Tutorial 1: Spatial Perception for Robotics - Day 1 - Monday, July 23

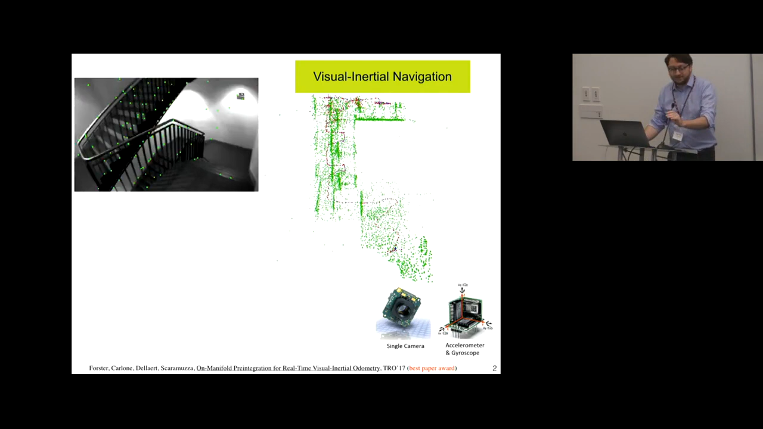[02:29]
fascinated about problems in world understanding and 3d reconstruction for robotics this is just an
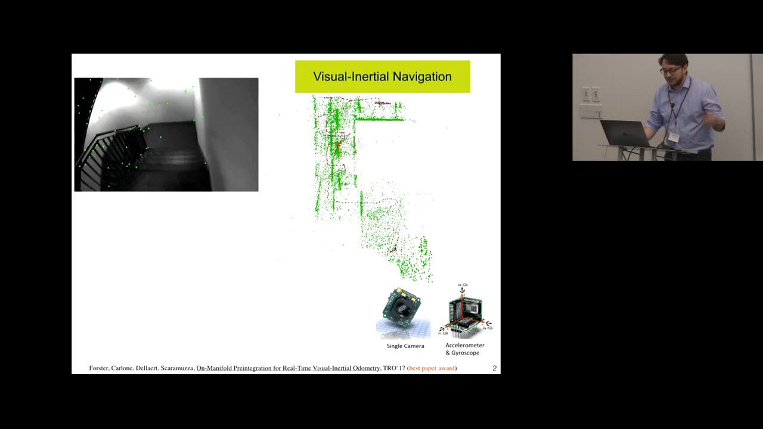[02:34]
example of some recent work we did on 3d mapping using like camera and inertial measurement
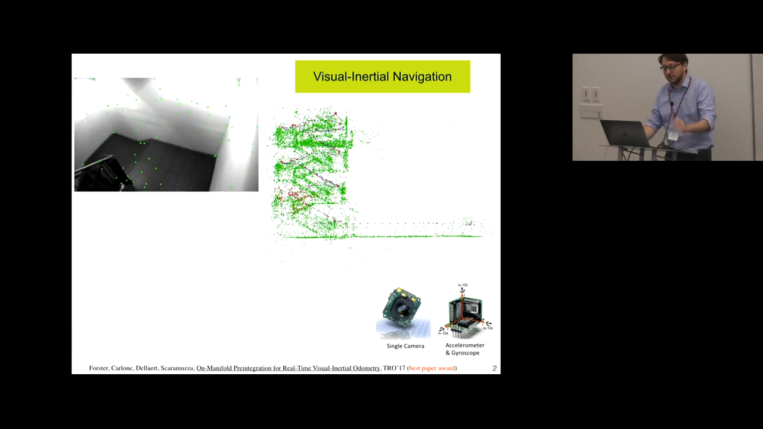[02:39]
unit and during the years I implement this kind of technology on several platform from like small drones to self driving cars airplanes helmets
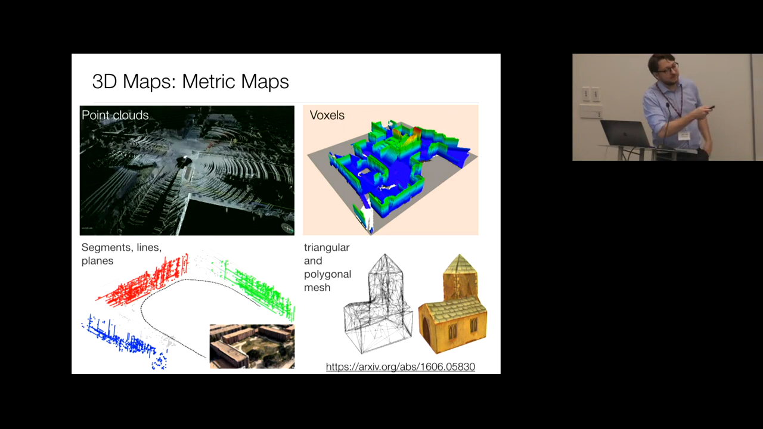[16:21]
similarly the very popular representation that I mentioned which is the occupancy grid map will generalize to the case in which instead of having like 2D pixels 2D celling which are discretizing the environment you consider a 3D discretization in what are called voxels so you just discretize the environment in X, Y, Z okay in this case you start thinking that here you should start worrying about computational cost because these representations are typically very large in terms of memory and computational cost
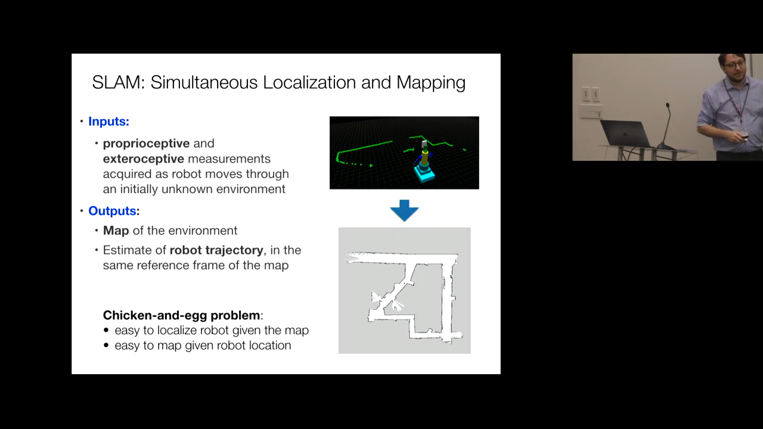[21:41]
the output of SLAM is a map of the environment as well as a trajectory of the robot in the same reference frame of the map okay so from sensor data to a work model this is a chicken and egg problem simply because as I said if you are given the trajectory of the robot just reconstructing the map is very easy that's the previous slide and at the same time if I give you the map of the environment solving the localization problem it's quite easy it's you know not as easy as mapping but it's quite easy
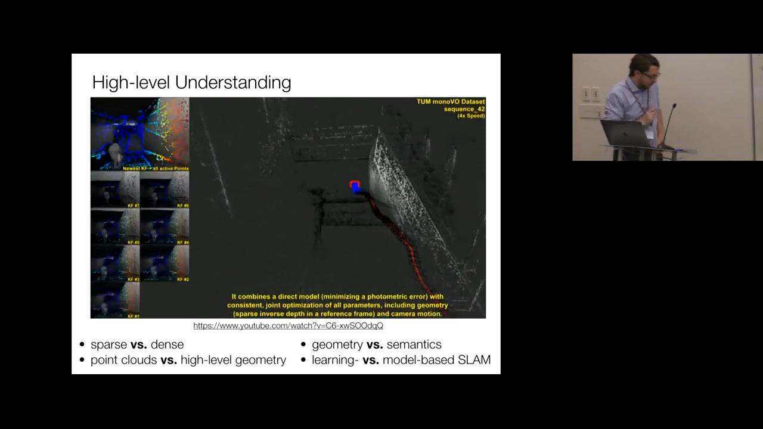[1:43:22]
estimate this landmark based map or like a point cloud based map